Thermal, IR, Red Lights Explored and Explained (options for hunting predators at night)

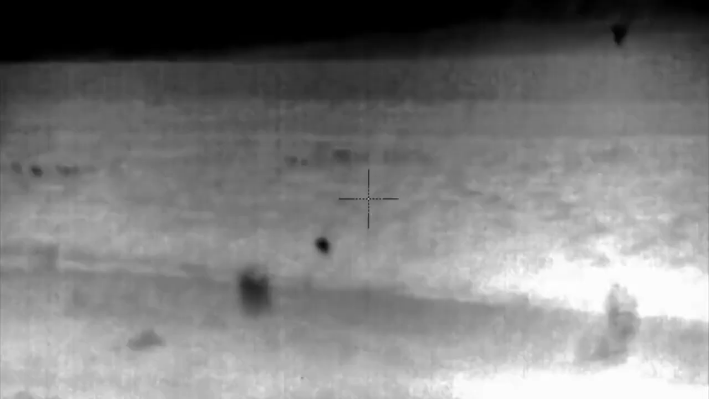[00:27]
reflection
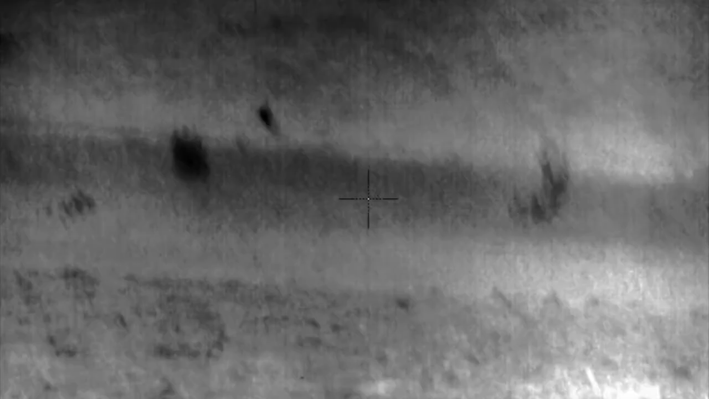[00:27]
but now I was able to see a coyote
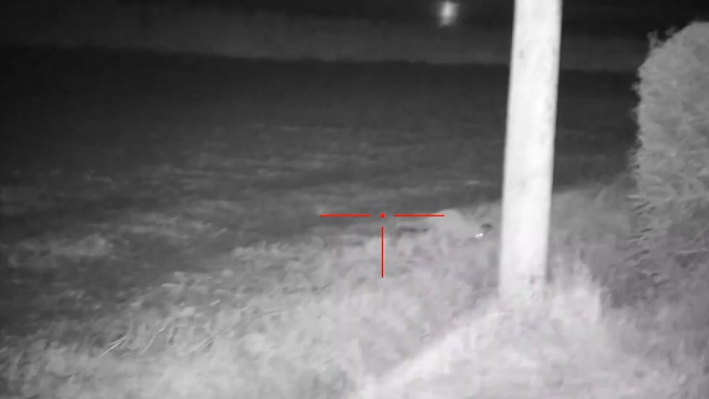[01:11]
although it doesn't have the expense of gathering
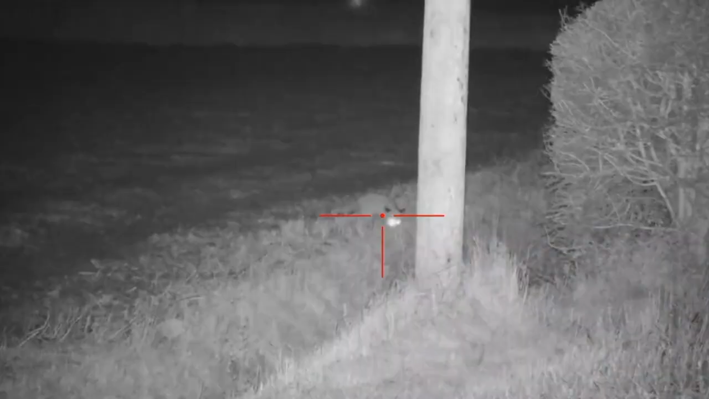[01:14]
miniscule amounts of light from the atmosphere and making a picture it gets a supplement from
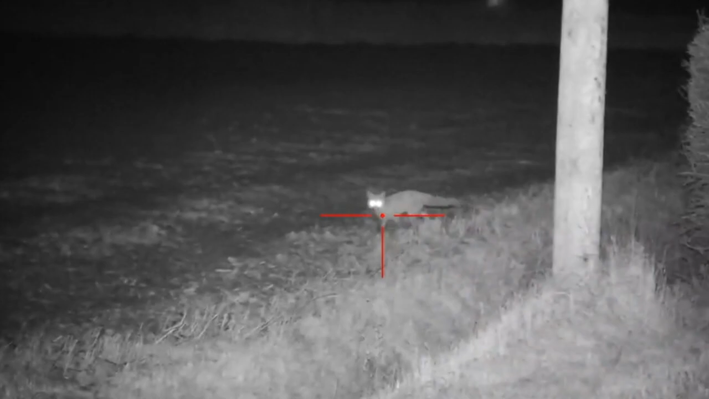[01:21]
the light attached to it and usually the lights that come with it are good for maybe
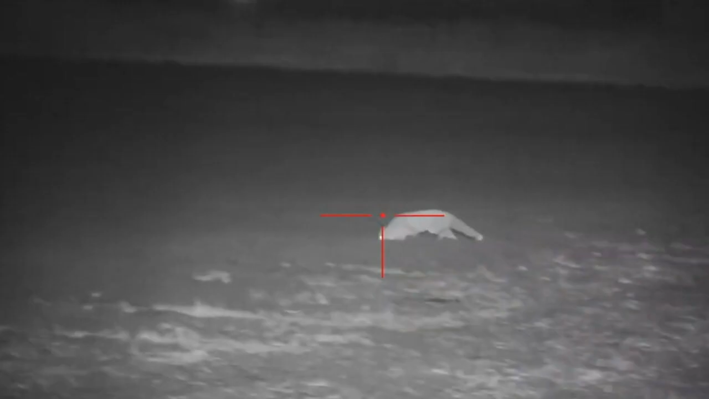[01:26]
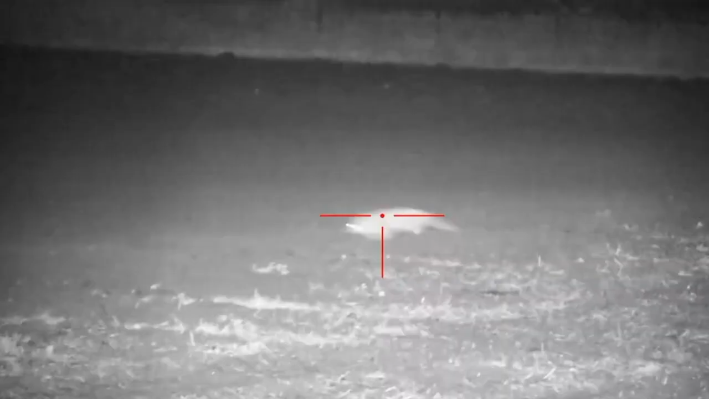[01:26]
100
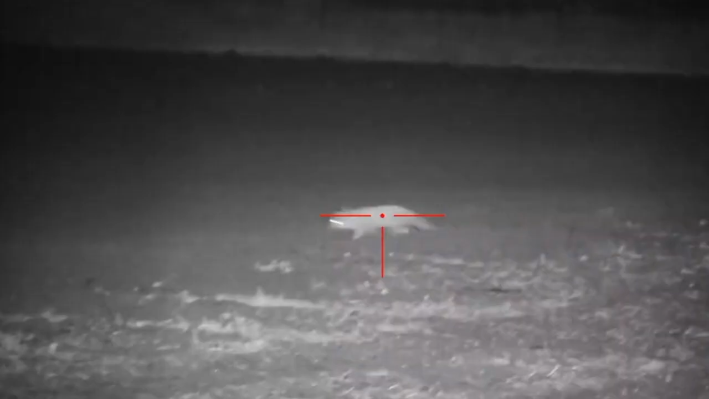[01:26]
150 yards what I do is I run a
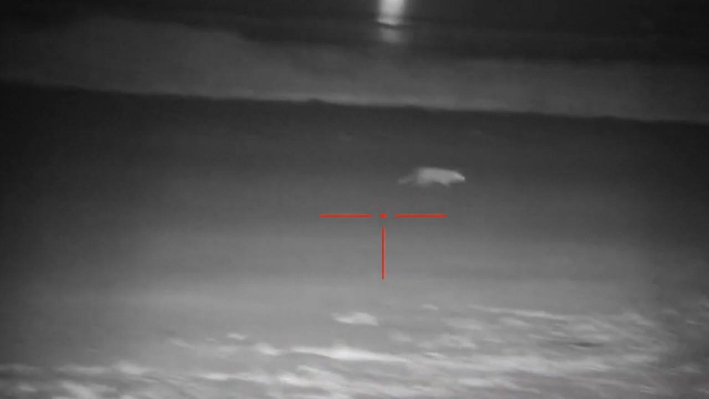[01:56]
this for six or eight hundred dollars and another nice advantage is you can shoot during the day with this as well but it does have some disadvantages and then we'll get over to thermal and talk about that but for most
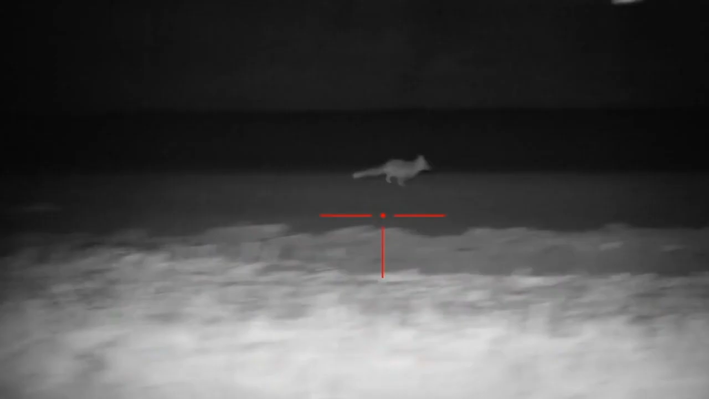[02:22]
behind it really makes it much safer and it gives
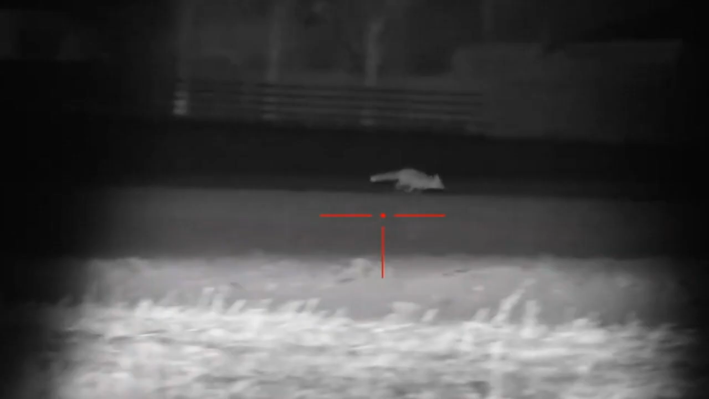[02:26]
you really
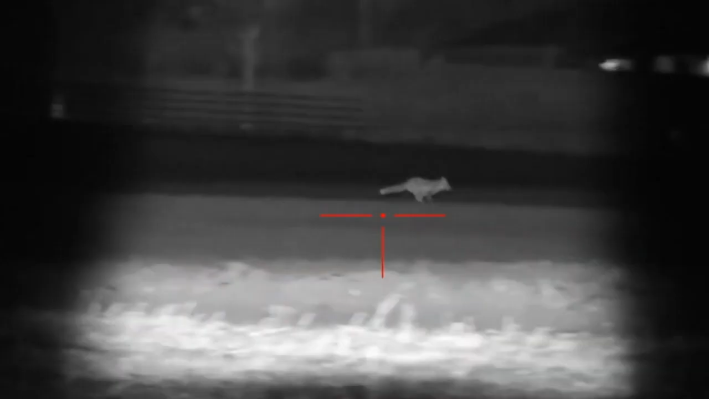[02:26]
good
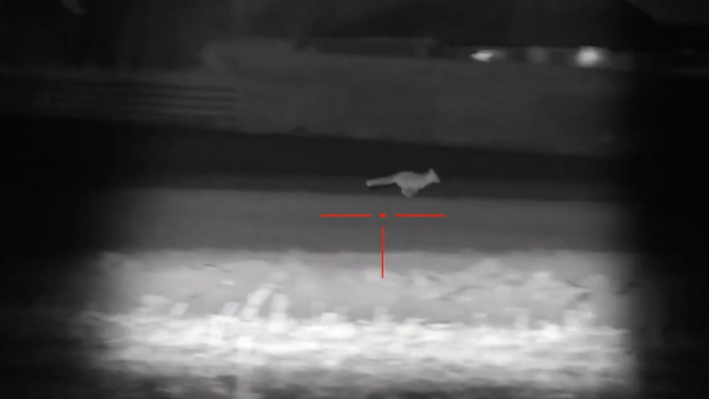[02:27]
identification of the animal so now we get into the big big bananas here this is a this is a full
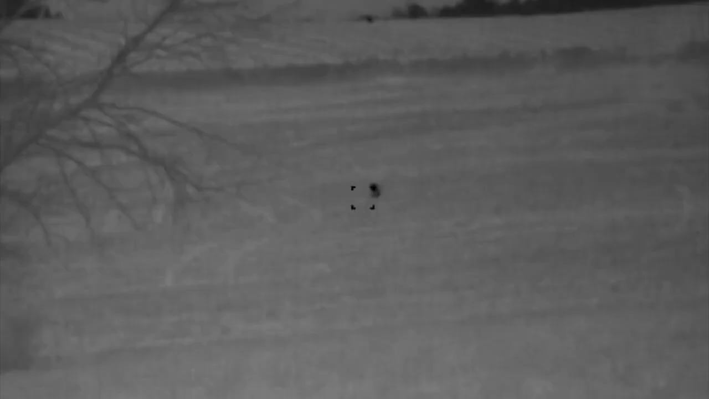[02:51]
when I have a client and coyotes often come from far away I can range or they can use this
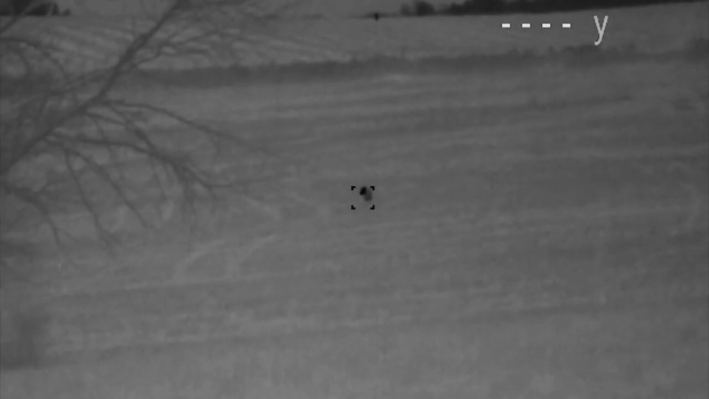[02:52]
scope and range how far the animal is and they can see if it's 200 yards 120
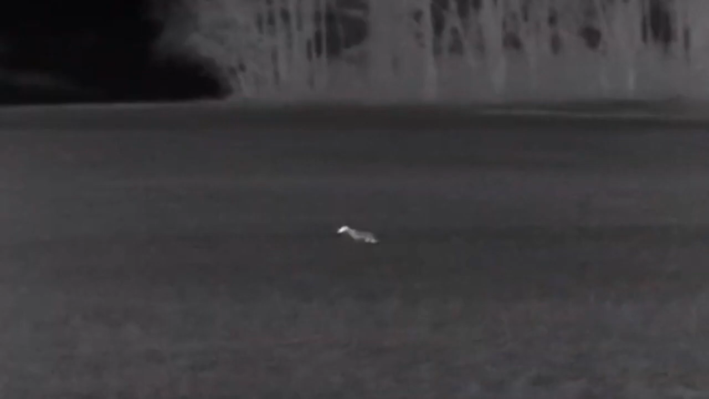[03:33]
it is foggy out which it may be later tonight if it is rainy if it is smoky out if you use a red light or if you use the digital night vision you'll not be able to see through it it'll come right back towards you but the thermal actually sees through fog you know and through all that smoke or
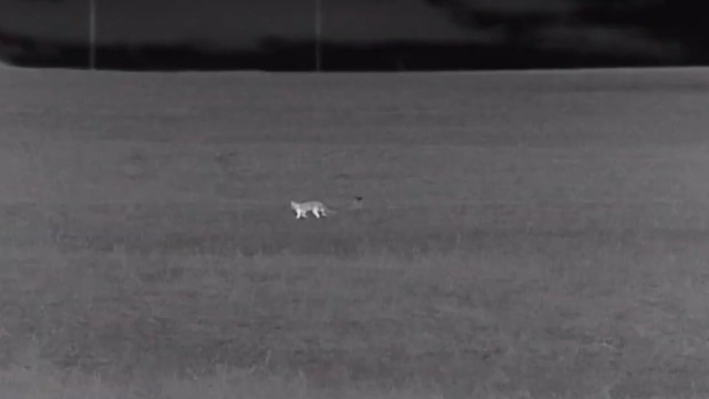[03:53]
anything like that it makes an image based upon the heat of an object this is going to give you a full picture of everything you're looking at the difference is things that give off heat are going to glow really bright there's no way to hide from a thermal scope that's that's a huge advantage you see everything and if you shoot and you miss whereas with the other scopes you'll lose the sight picture with
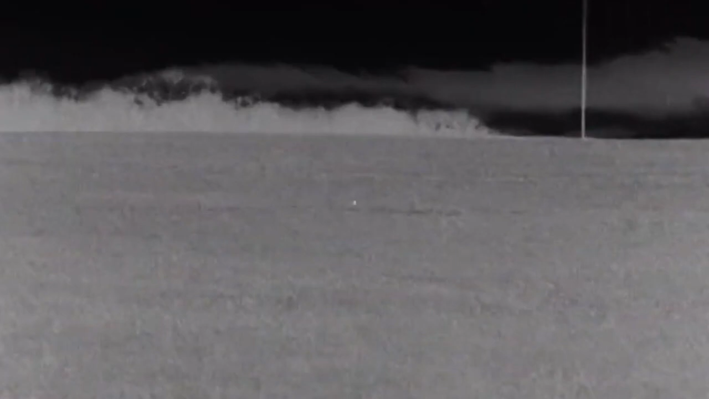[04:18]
the thermal you'll continue to see that animal the whole time it's almost like a video game
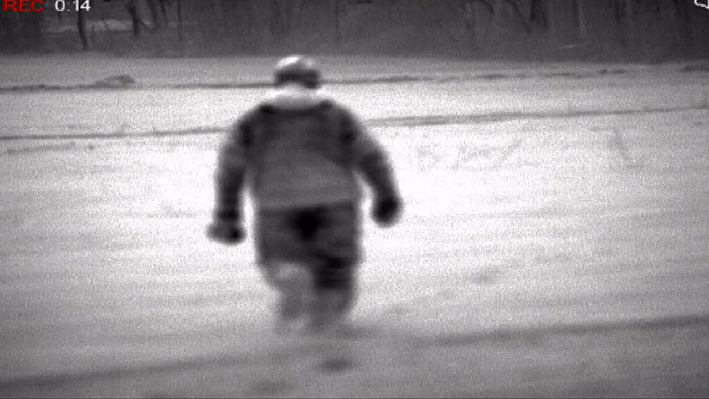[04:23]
and it records talk about a video game right yeah it records and to be honest with you citing these things in the first time I did it I was a little frustrated because I felt like I was working on a computer and there is a part to it that's a learning curve the one caution I have for people is